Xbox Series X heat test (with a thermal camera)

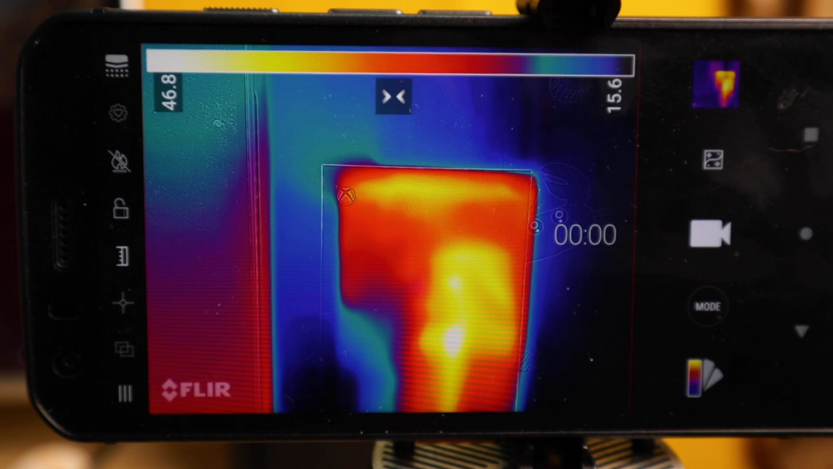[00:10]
So the first test is actually going to be with the console switched off.
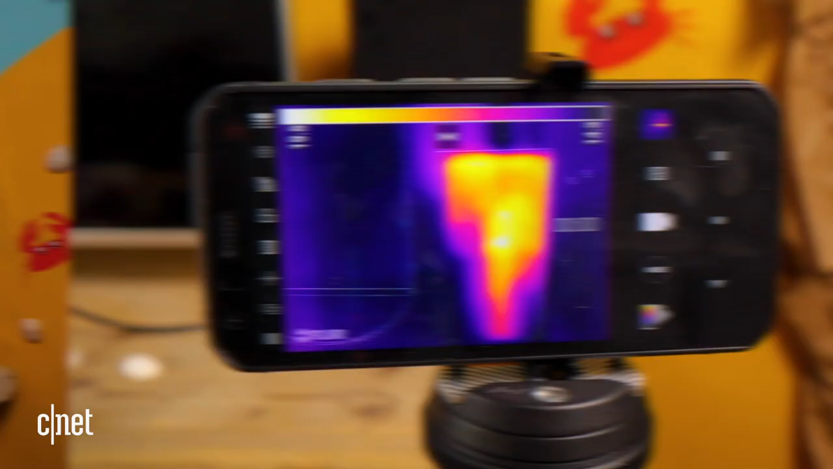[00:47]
In fact you can see exactly how much heat is being generated. This is all the cold area around,
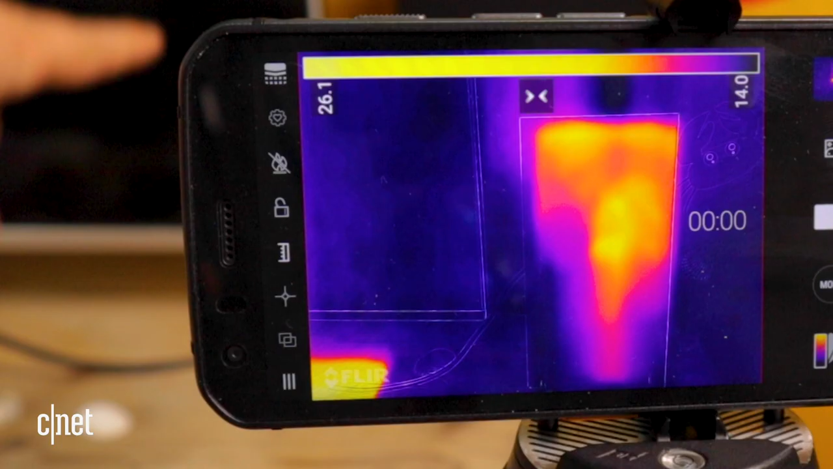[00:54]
you can just see the corner edge of my TV just here.
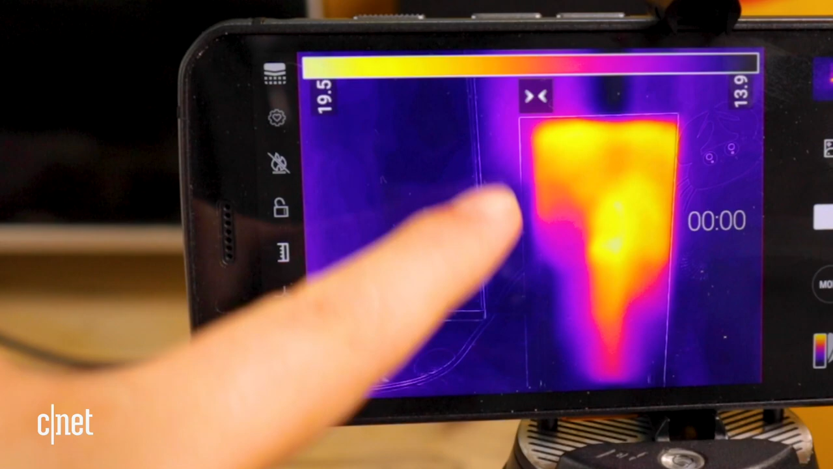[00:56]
So where it's white and orange is where it's hottest and we can see on this little grid
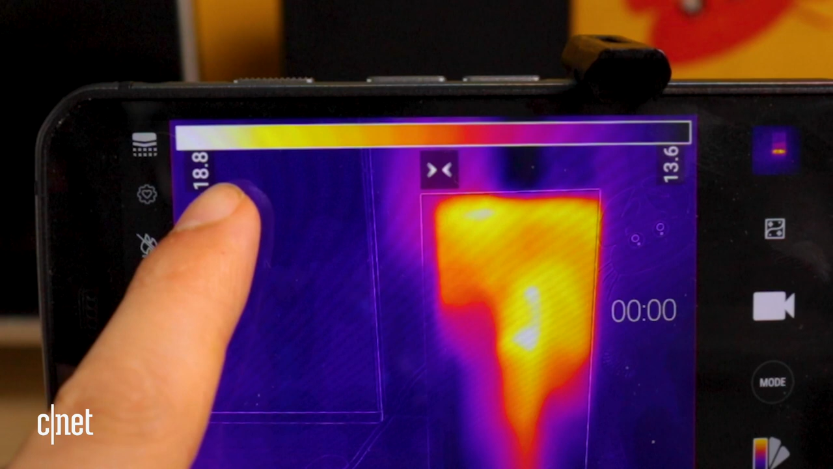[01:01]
up here 18.8 degrees Celsius at its absolute hottest
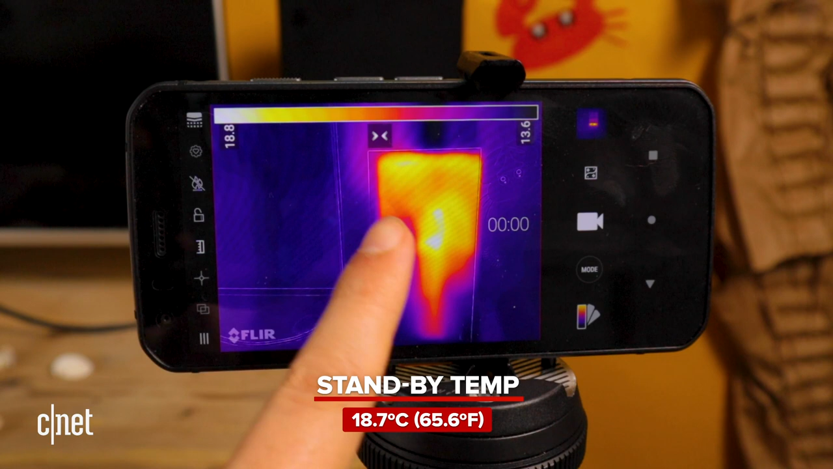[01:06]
point which is this bright spot right in the middle.
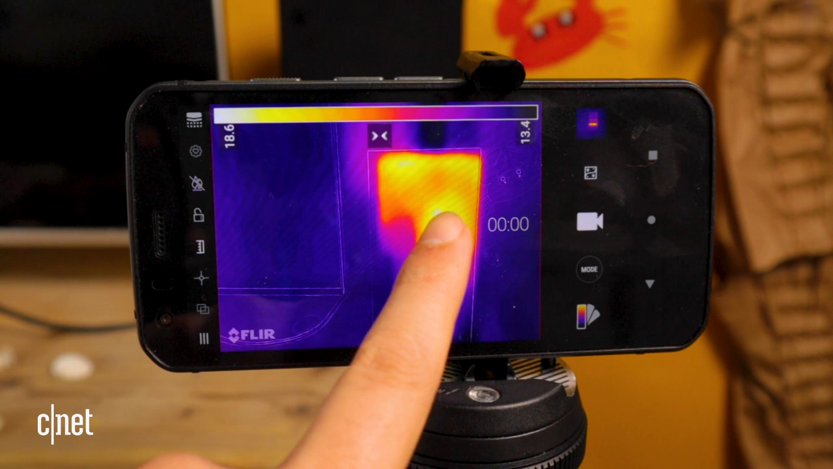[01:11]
So 18 degrees, well almost 19 degrees even though it's apparently switched off because of course it isn't switched off, it's just in standby mode.
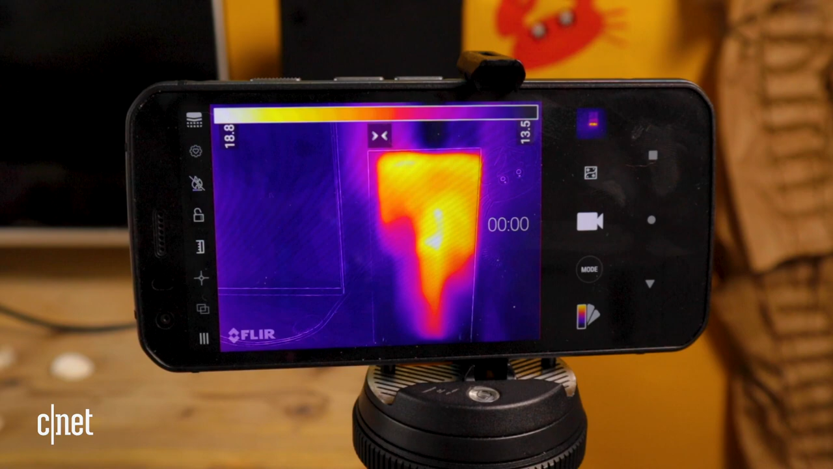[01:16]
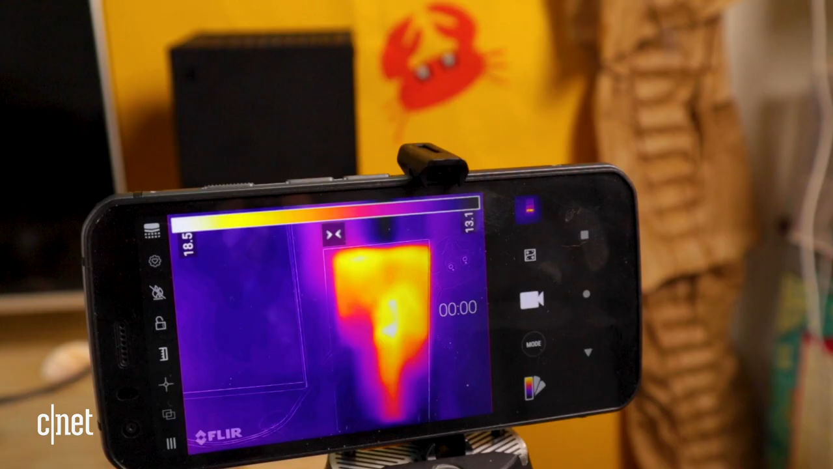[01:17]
Now you can change the power saving preferences so that it will completely shut
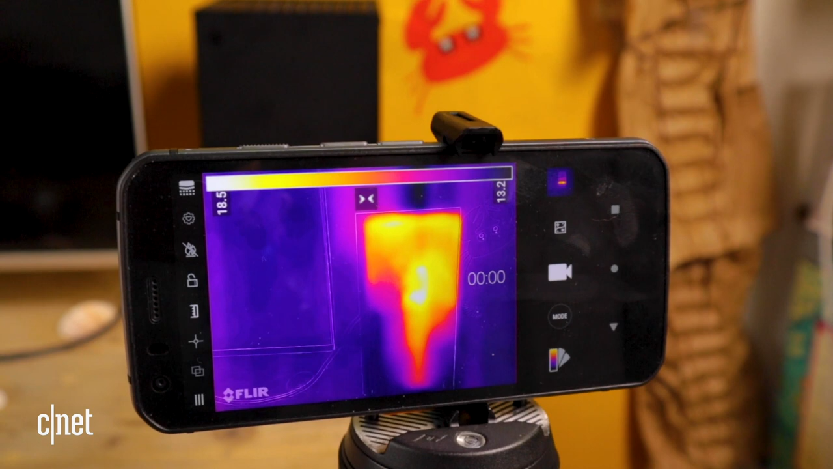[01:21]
down when you press that off button because of course if we have a look the Xbox Lite is not on
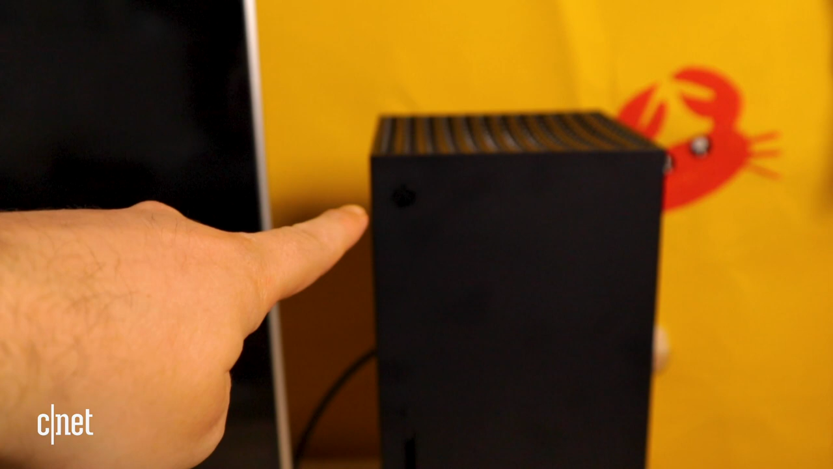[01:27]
so as far as it looks from the outside this console is completely powered off
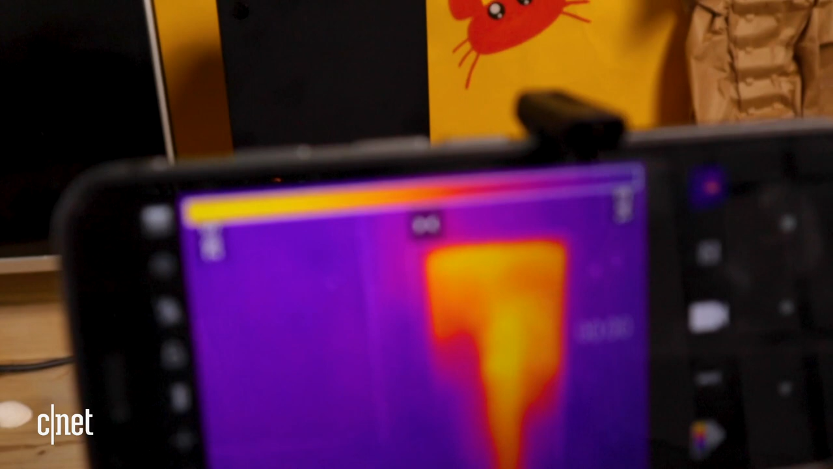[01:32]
but evidently it is still doing quite a lot.